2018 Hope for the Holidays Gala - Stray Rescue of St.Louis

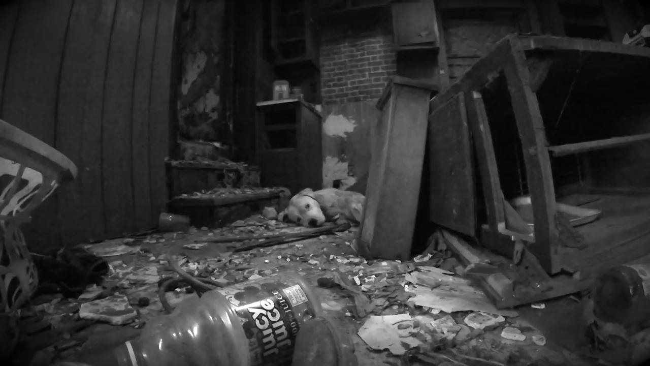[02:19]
lassiter was so defeated and in pain from the infection in his leg he just wanted to be invisible and disappear but
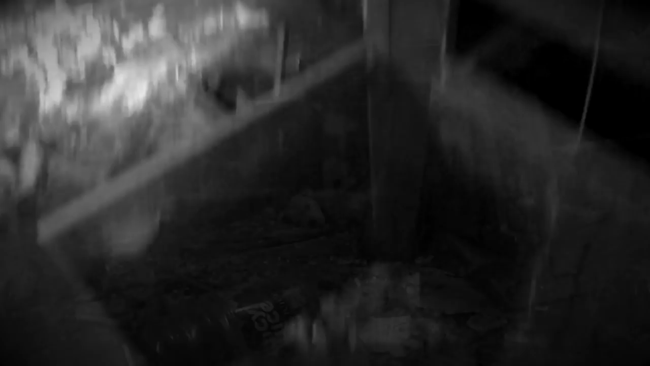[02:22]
his rescuer saw him as she
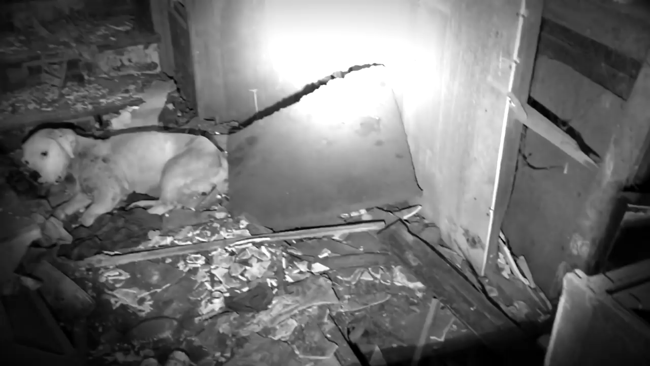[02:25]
always does she took him away from the trash filled crumbling building where he went to die our veterinarians gave him the medical attention he needed to heal the